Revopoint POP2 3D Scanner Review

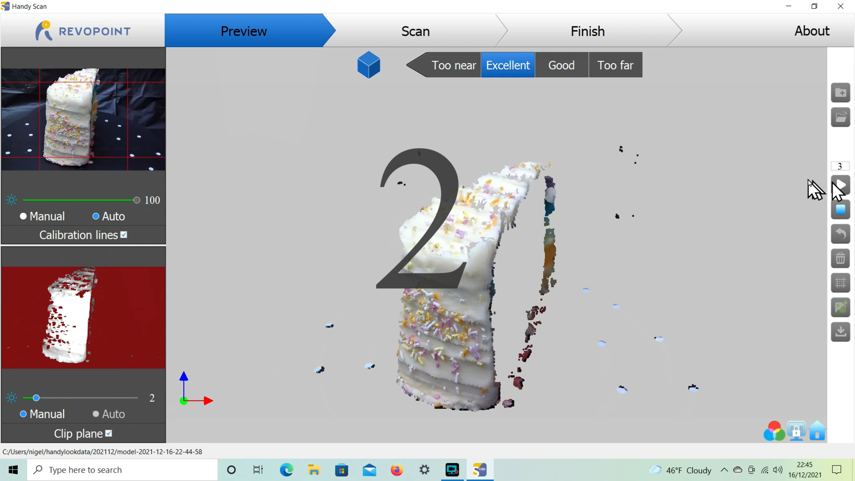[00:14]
The POP2 can scan objects with an accuracy of 0.1mm, add up to 10 frames per second,
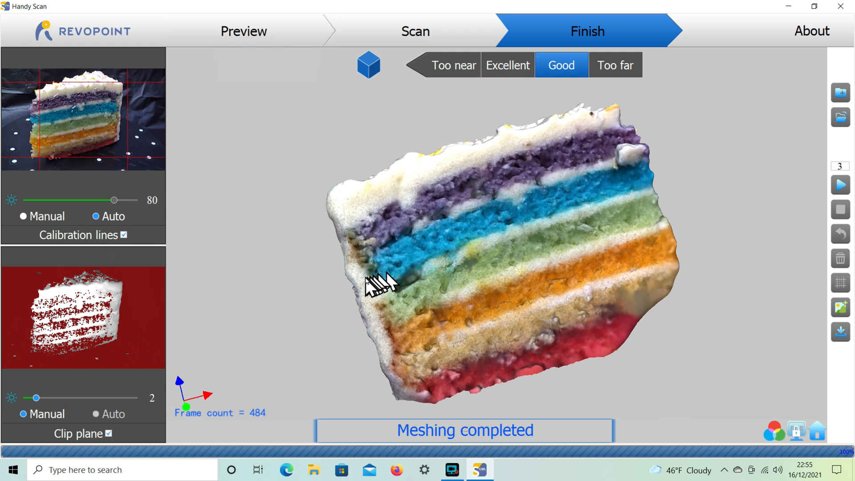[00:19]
and it captures 0.15mm point cloud data.
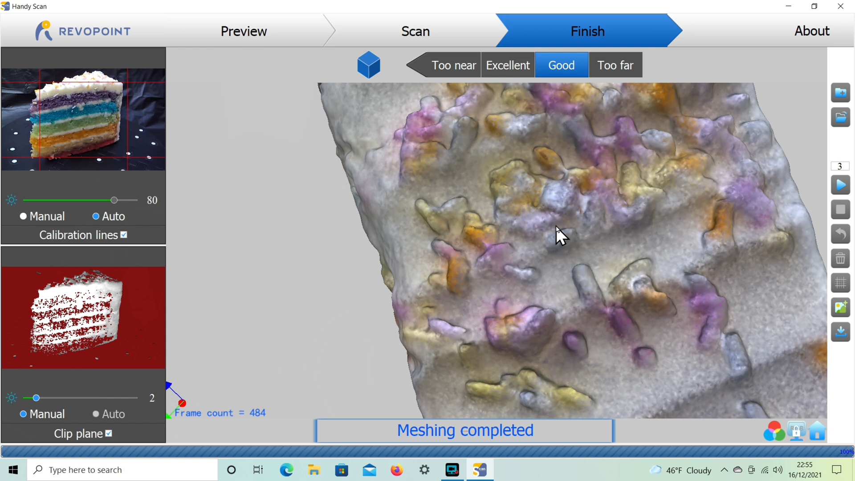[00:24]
The point cloud can be converted to a mesh and saved as a 3D model.
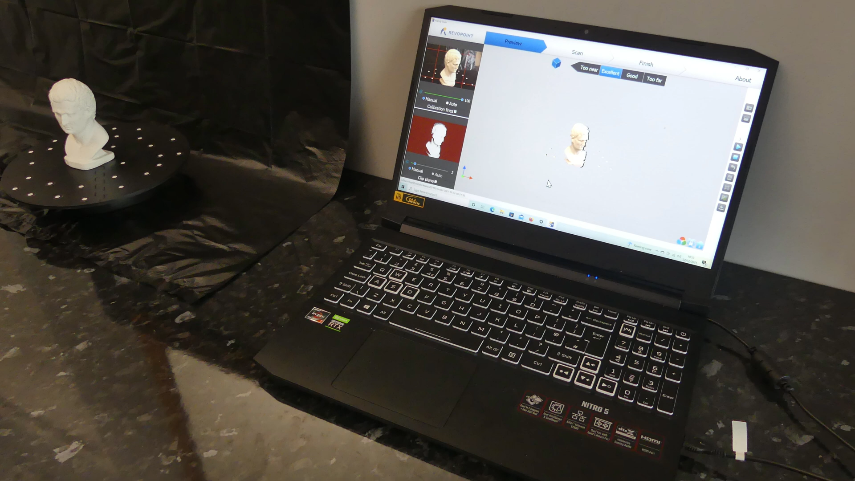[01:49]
The turntable is powered by the USB power bank, and the POP2 USB cable is connected to a USB 3 port on a Windows 10 laptop.
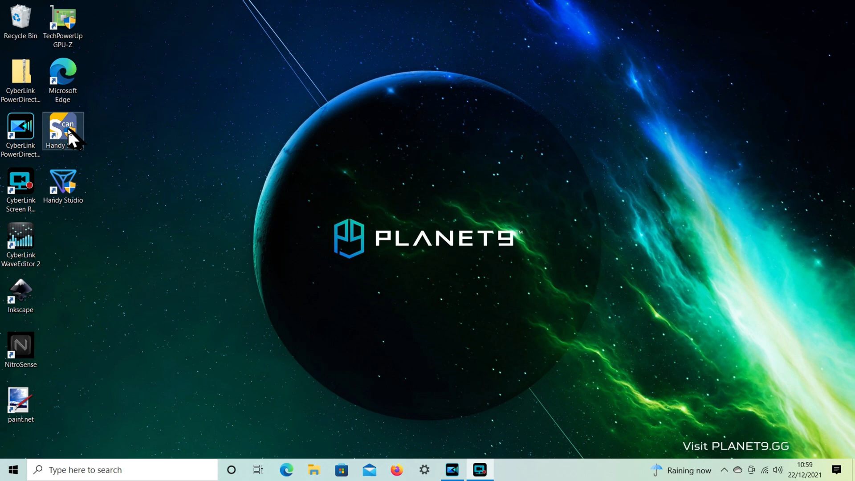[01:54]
Scanning software is called HandyScan, a new project is selected, and then we can choose the scan accuracy, selecting between fast scan and high accuracy scan.
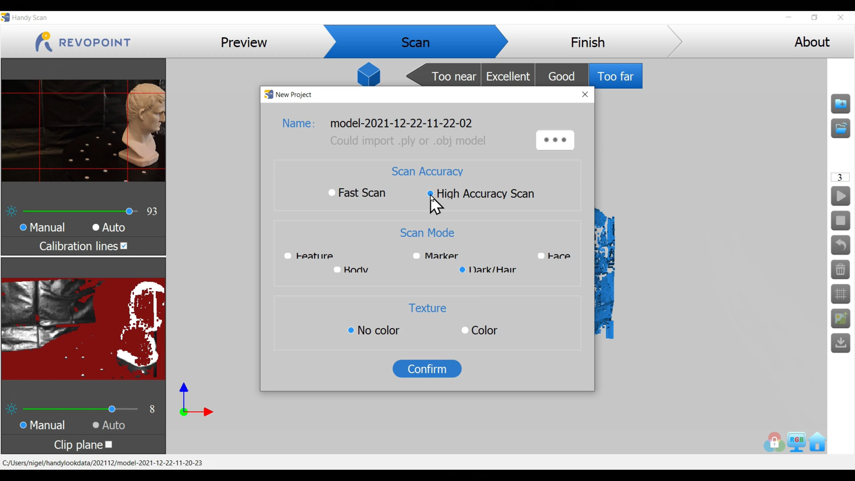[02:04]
Then the scan mode, this depends on the object that we're scanning, and it primarily affects the gain and exposure settings. Feature is for objects with easily identifiable features, body is for the human body or large objects, marker is for use with marker dots on objects with large smooth areas,
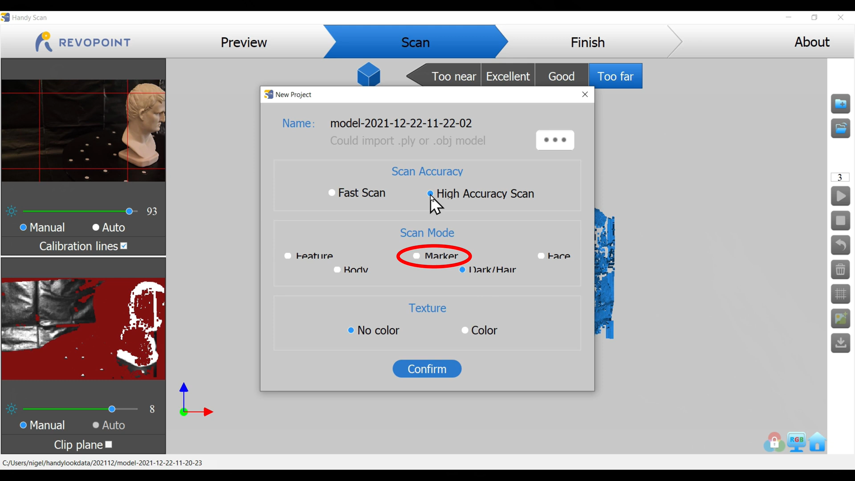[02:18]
dark is for dark surfaces or hair, and faces for the human face.
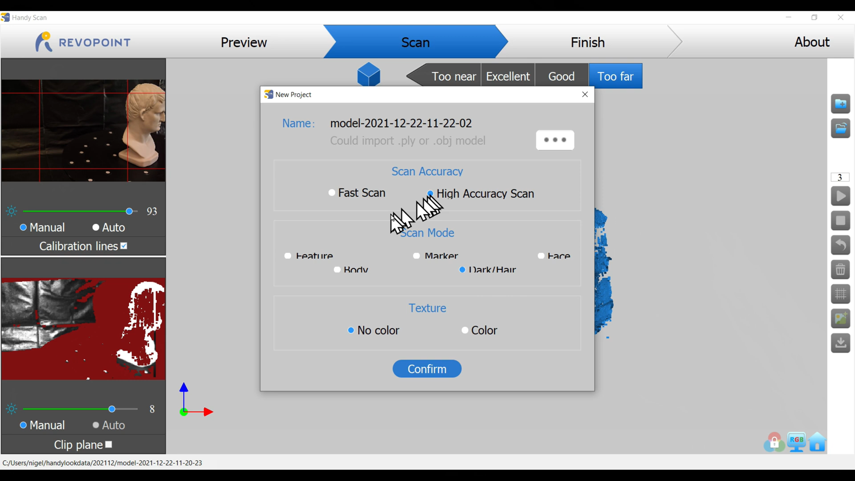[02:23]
For the Agrippa bust, feature is the best option. We can select whether to capture colour or texture.
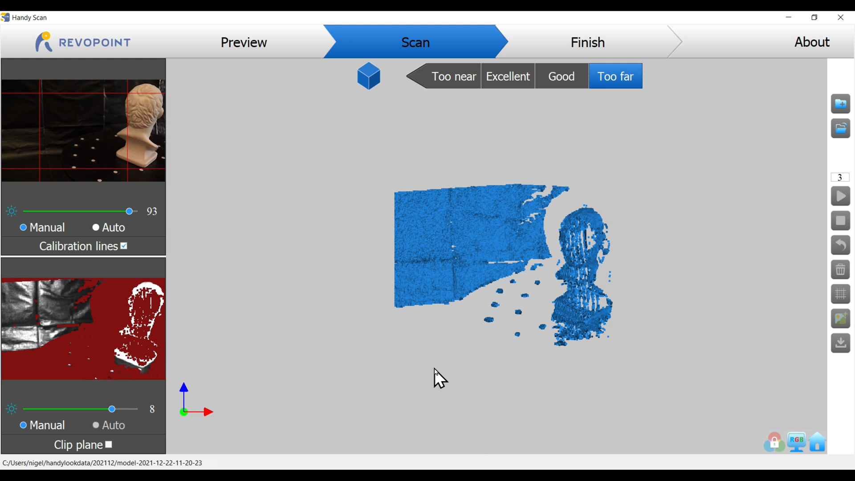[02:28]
On the top left is the RGB camera preview, and on the bottom left is the infrared camera preview. Where the infrared preview shows red, it's not capturing any point cloud data.
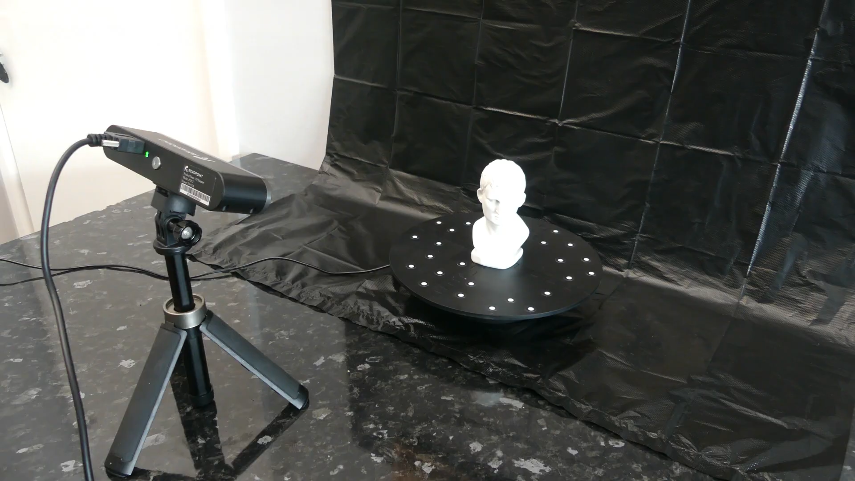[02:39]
Calibration lines on the RGB camera can be used to help position the object.
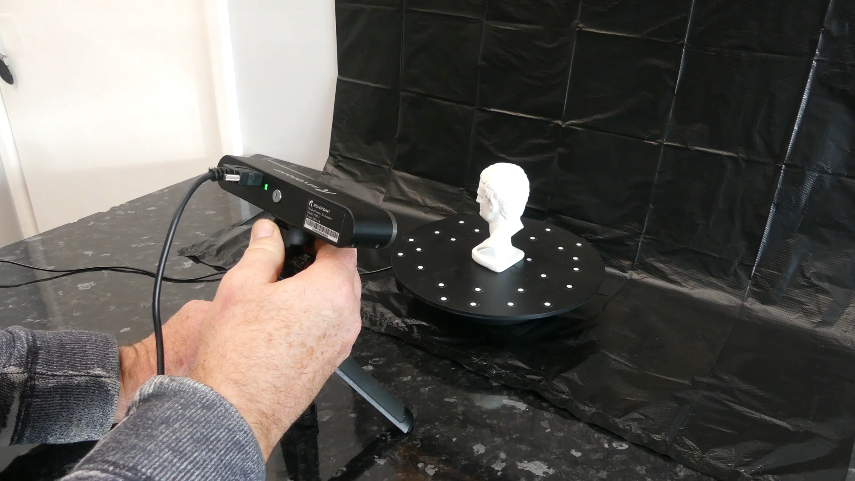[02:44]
And the distance is shown at the top of the screen. In an ideal world, we're looking for excellent. Selecting clip plane removes unwanted planes like the turntable or worktop. We can select auto or manual exposure for the RGB camera,
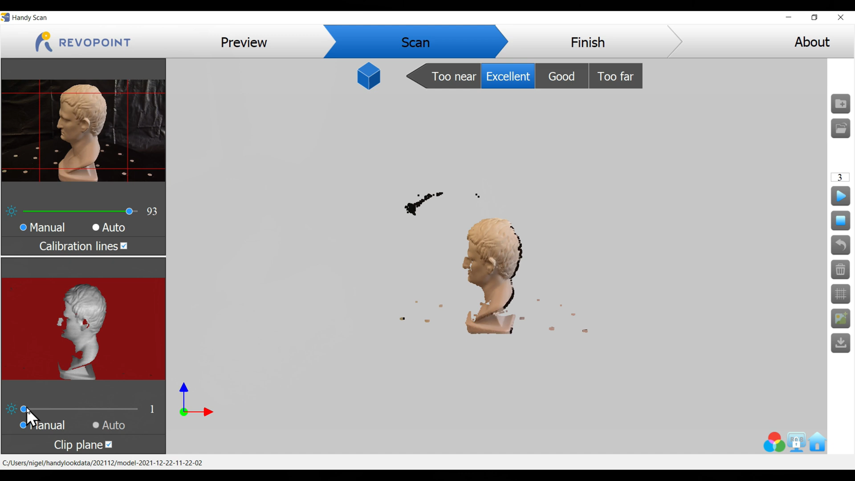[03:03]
and adjust the manual settings for the infrared camera. This is still beta software, so the auto setting doesn't work. Now we can start the scan.
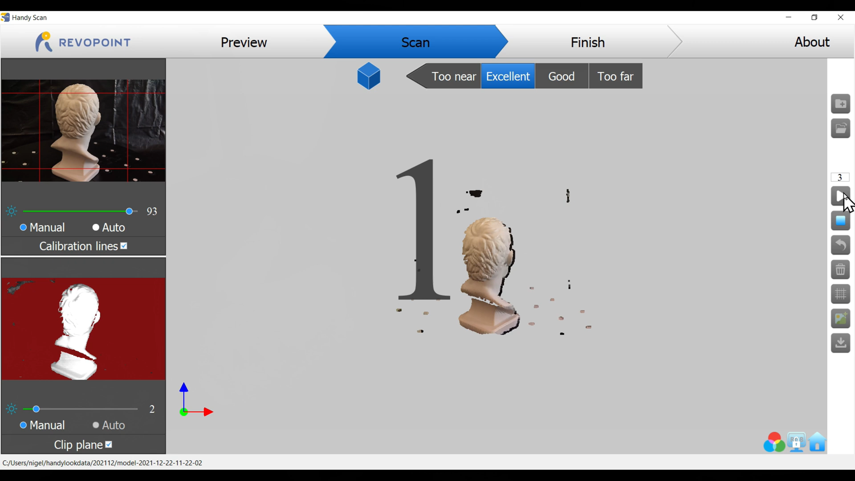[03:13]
The data that is currently being captured is displayed in green.
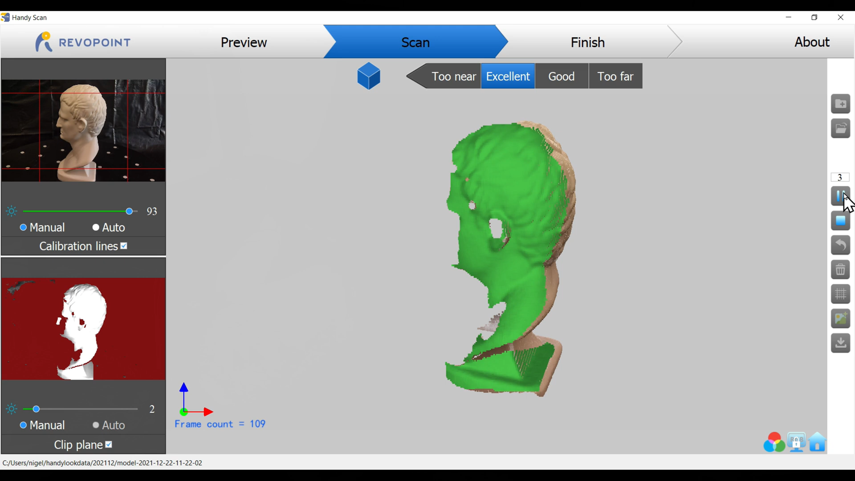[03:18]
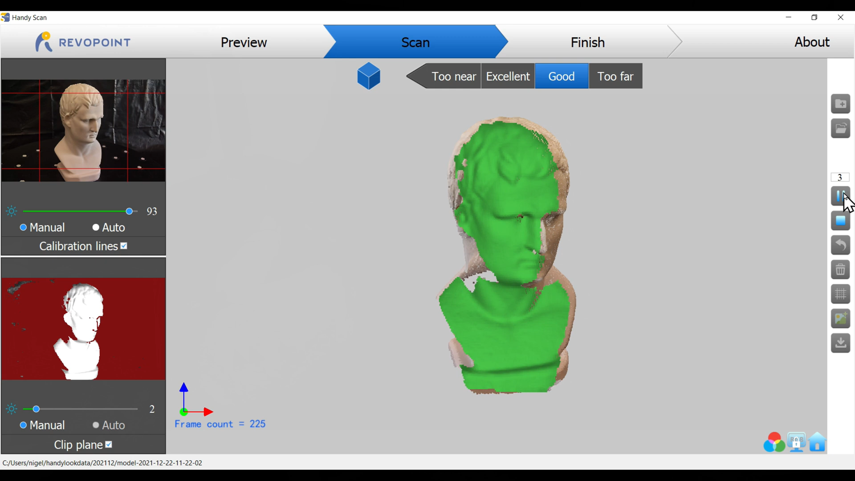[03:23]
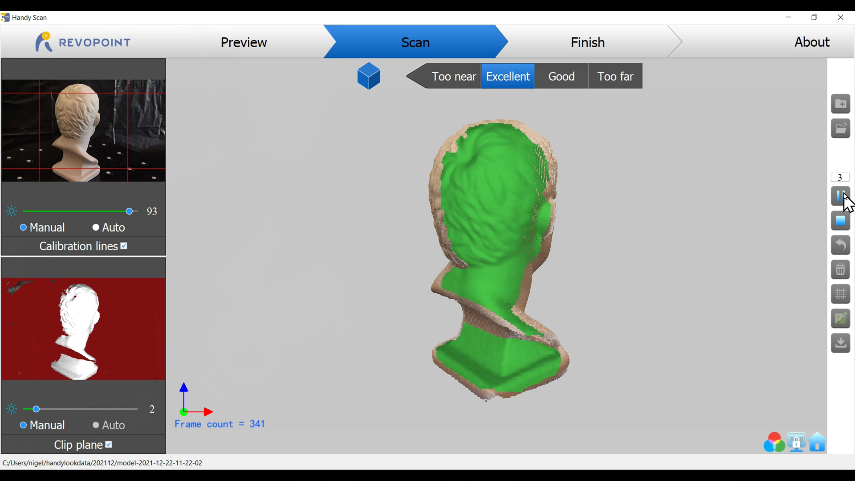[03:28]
Once we have one full revolution, then we can pause the scan, reposition the bust.
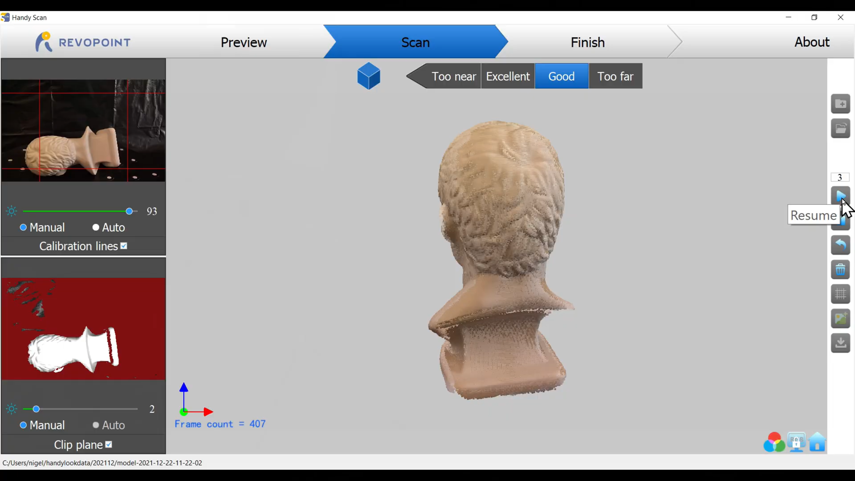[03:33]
Resume the scan. The new scan will initially be coloured red until POP2 reacquires tracking, and then it turns green.
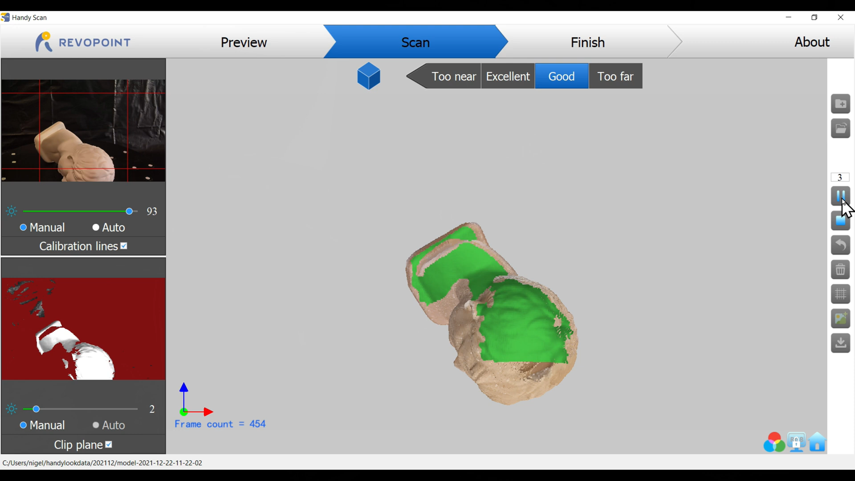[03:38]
This object is easy to scan, so the alignment happens quickly.
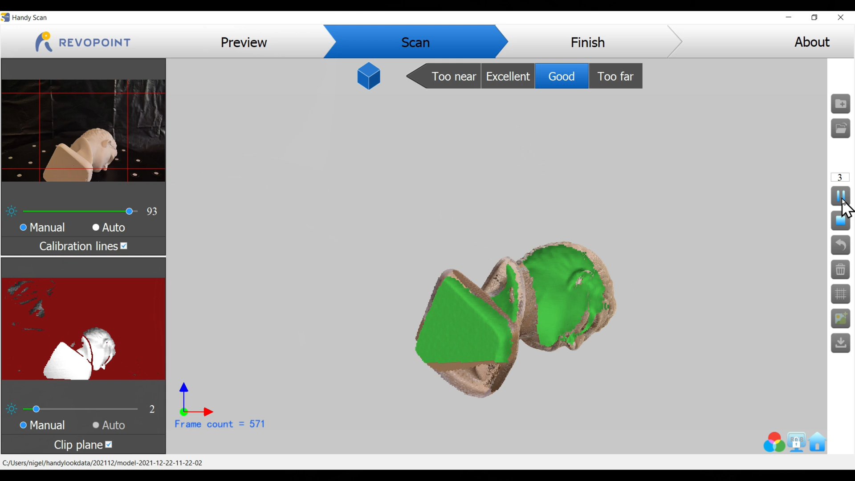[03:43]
Now that the object is in a different position, POP2 can acquire data that was previously missing, filling in areas like the bottom of the pedestal.